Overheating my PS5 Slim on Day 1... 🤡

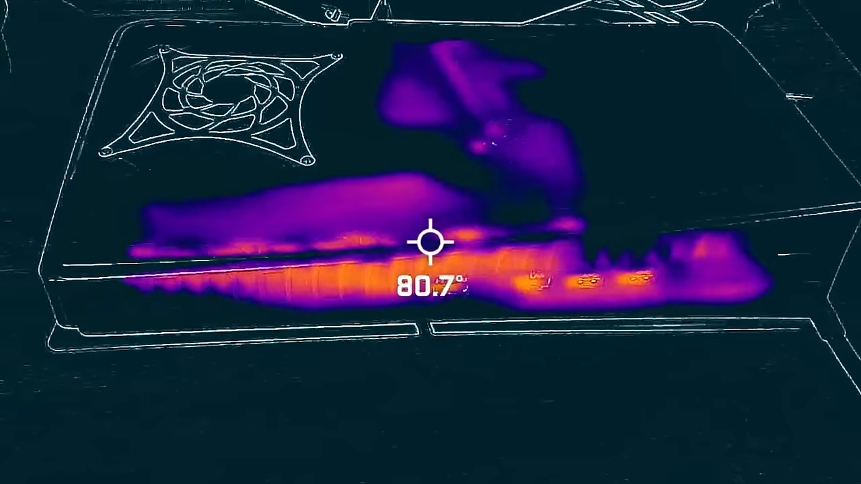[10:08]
So I've only had these things on for like five minutes each and you can see right off the bat, this is the one with the fan still plugged in. It looks nice and cool, right? Like we're, our heat sink is right there and we're about 84 degrees.
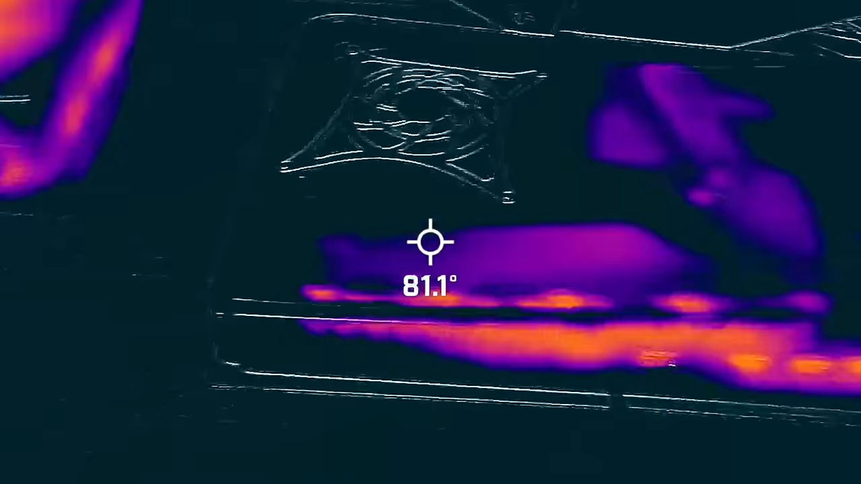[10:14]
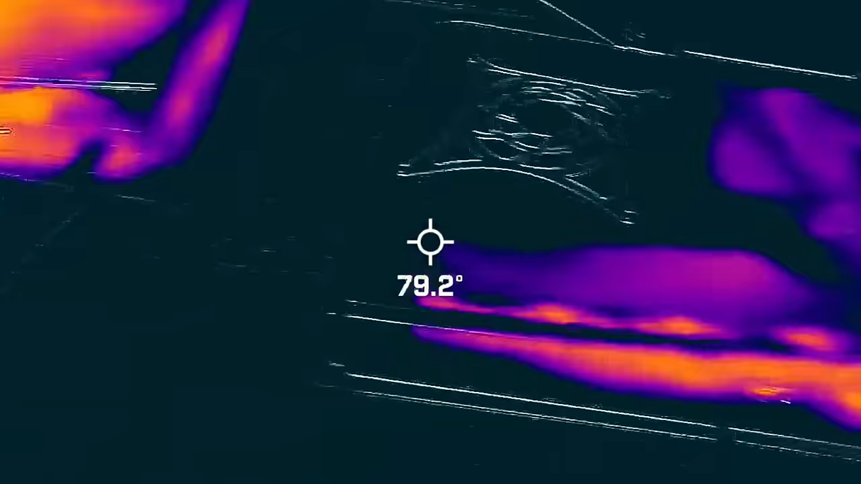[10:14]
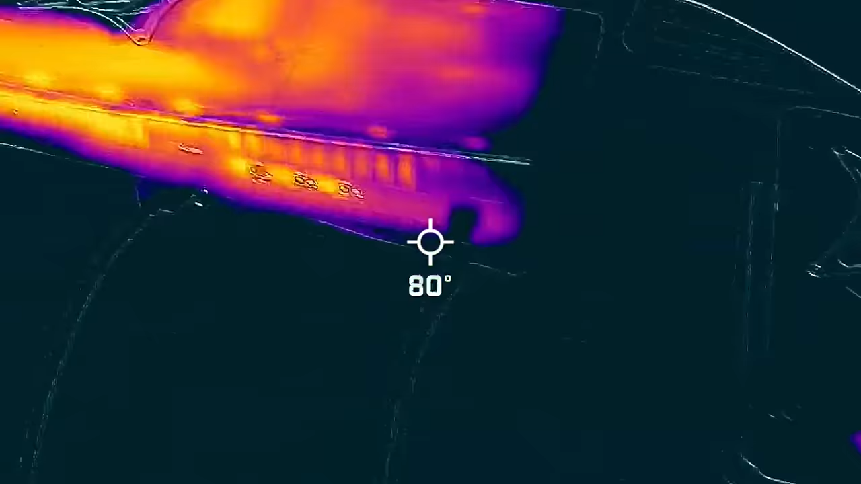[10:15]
Coming over to here, like boom, this is the one with the fan not plugged in. And right atop our heat sink, we're at like 112.
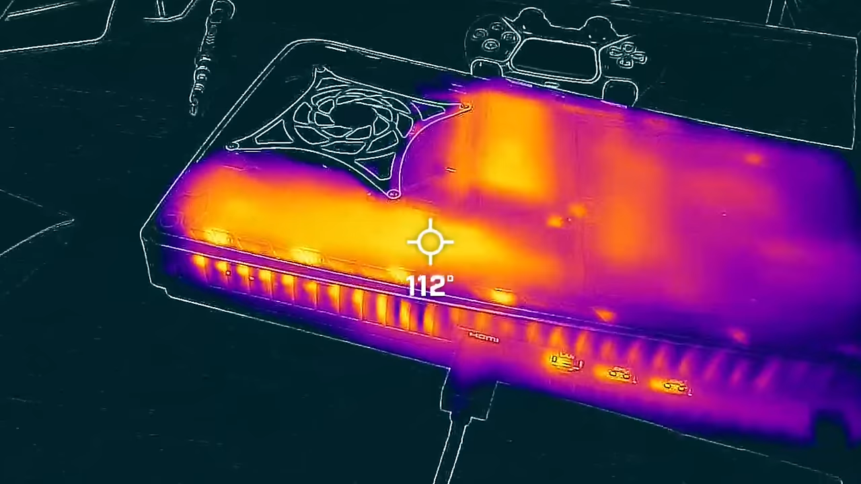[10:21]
And mind you, this is on the home screen. It's just sitting here doing nothing.
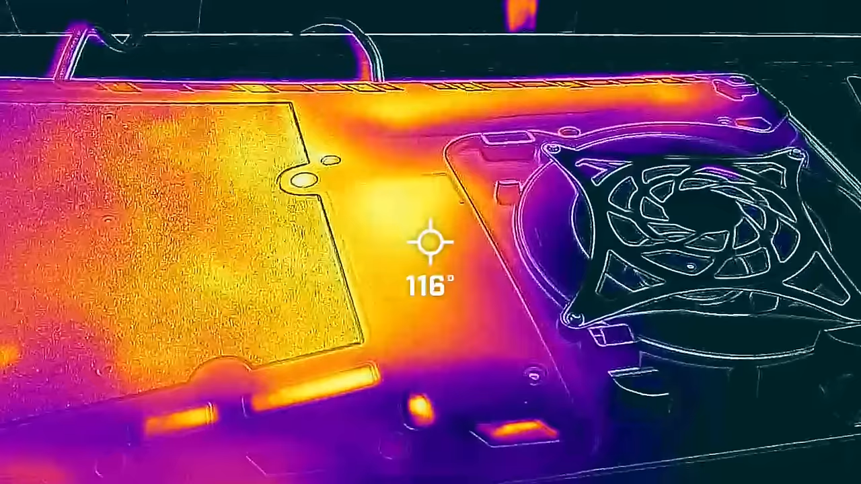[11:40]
So I booted up Spider-Man and played for a minute or two, and we're already down, like, 15 degrees from what we were on the home menu. We were at 1.30 on the home menu, and now we're in a game at 1.10 to 1.15. So, yeah, guys, don't unplug your fan. Don't try this at home.